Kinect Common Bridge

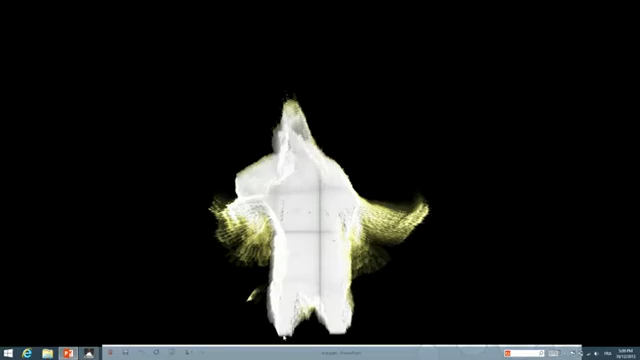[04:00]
around my shape and my body so connect the text my movements is where I am let me stop
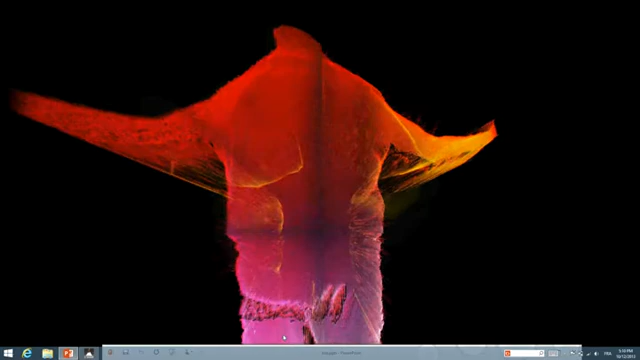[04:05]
moving aggregates everything there creates that weird shape and
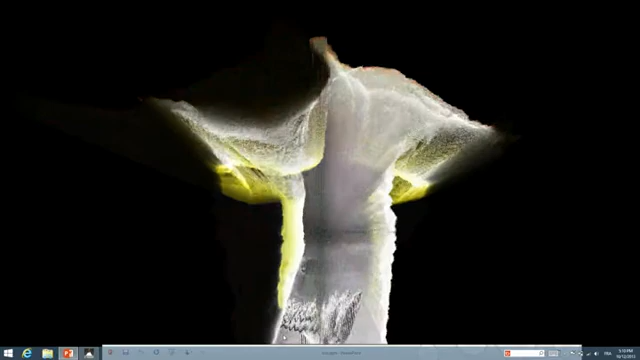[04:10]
if I move you can see these particles following the body in a
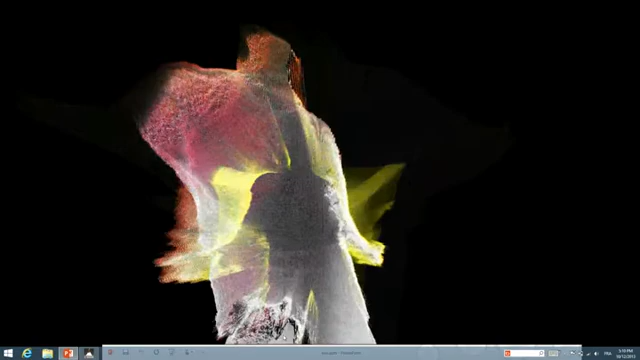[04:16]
very nice way so this is where when you're a genius of physics formulas